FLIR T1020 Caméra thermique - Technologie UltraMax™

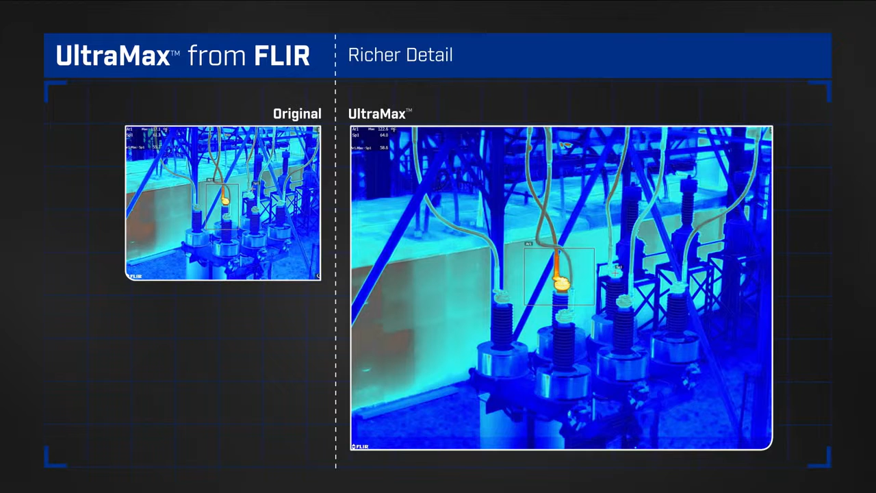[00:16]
producing richly detailed thermal images and FLIR's most accurate temperature measurements.
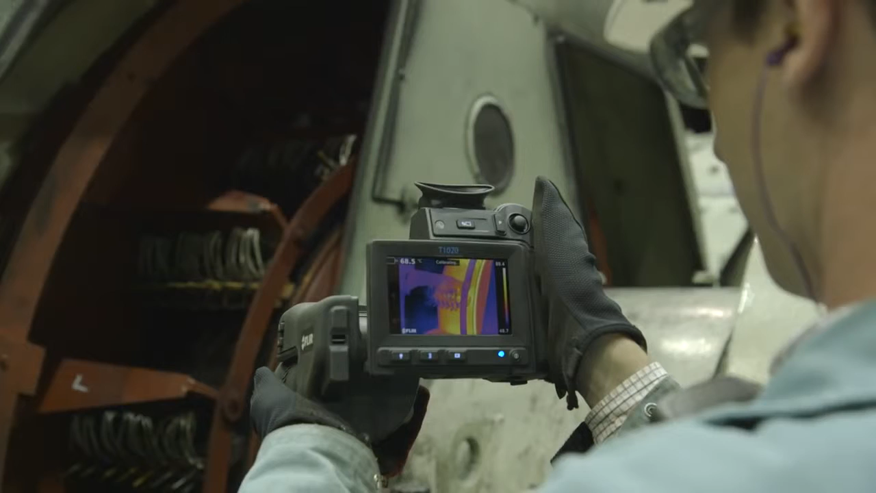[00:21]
Instead of recording a single thermal image, Ultramax captures 16 in a rapid burst,
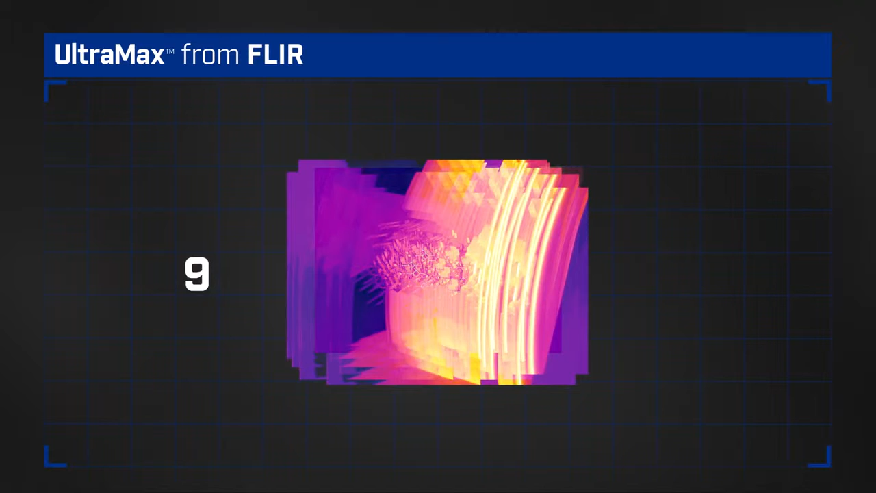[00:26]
each slightly offset by minute, natural hand movements.
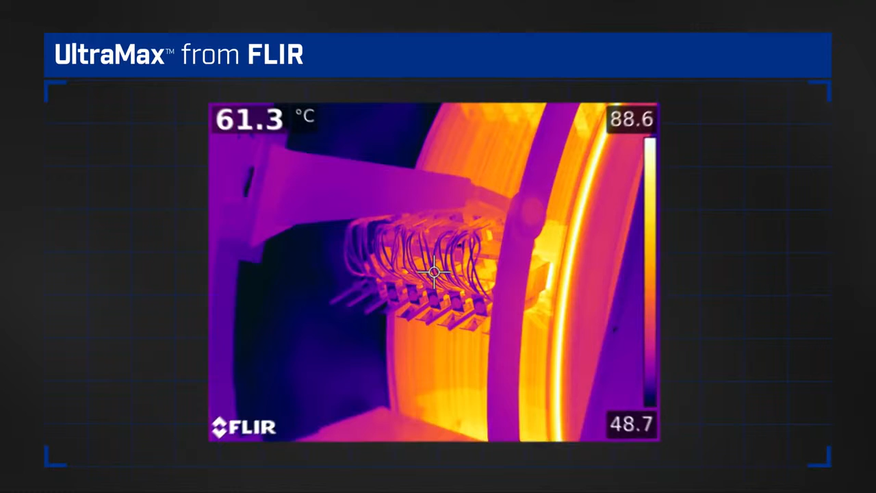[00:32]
On screen: spot 61.3°C
All 16 are instantly stored in the camera as one radiometric JPEG.
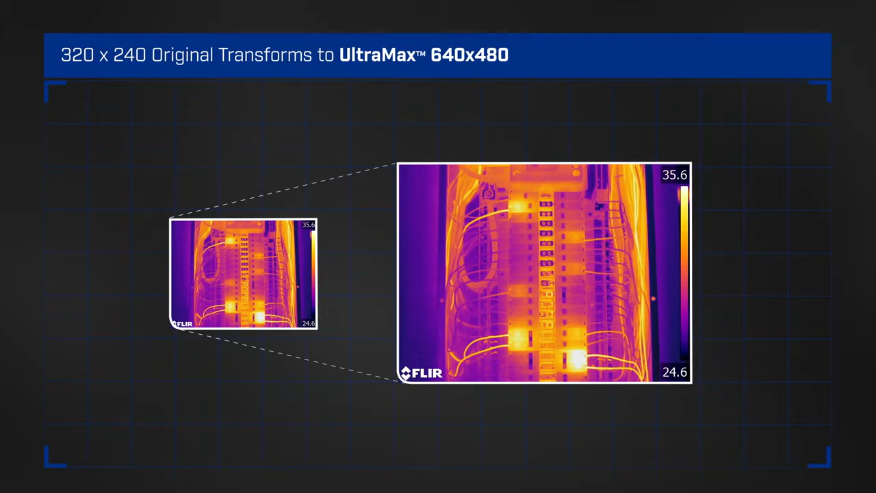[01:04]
which translates into greater thermal accuracy on small or distant targets, even from up to 70% farther away.
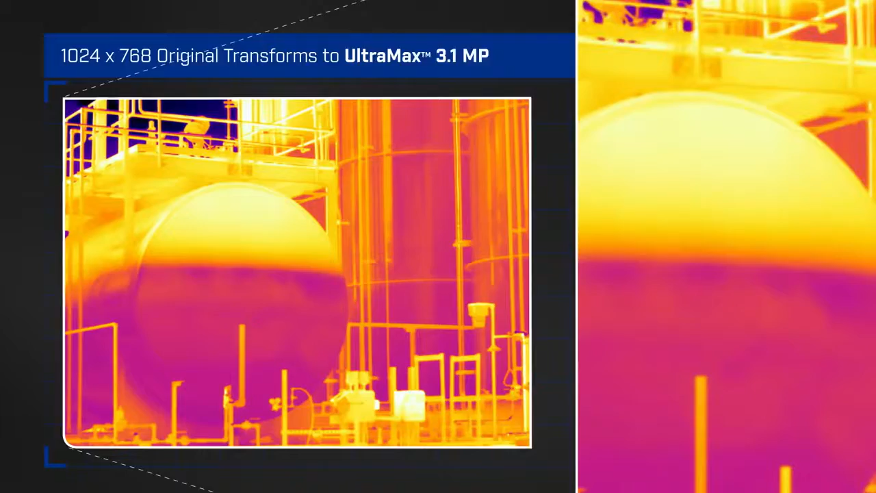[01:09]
Ultramax also helps reduce noise overall by comparing similar points across images.